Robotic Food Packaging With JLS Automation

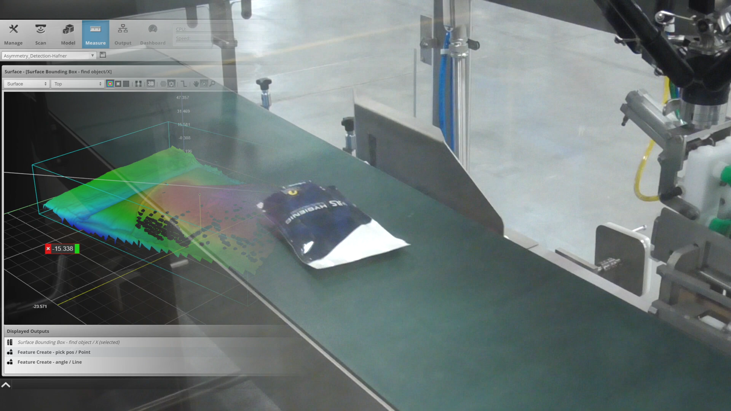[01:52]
We would not know from a 2D system which is the thick end and which is the thin end.
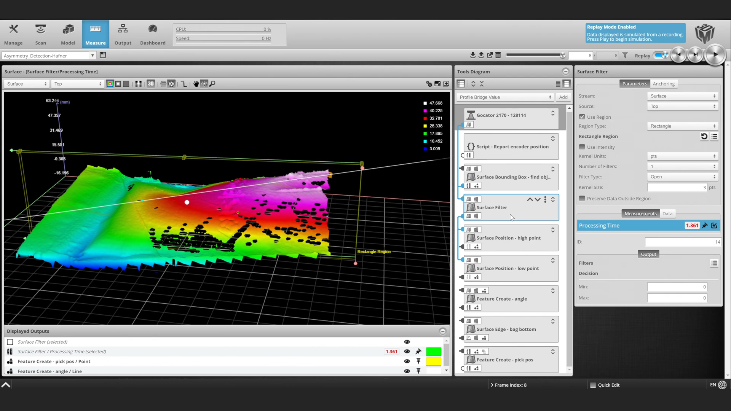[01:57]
With the 3D Vision, we're able to identify the taper,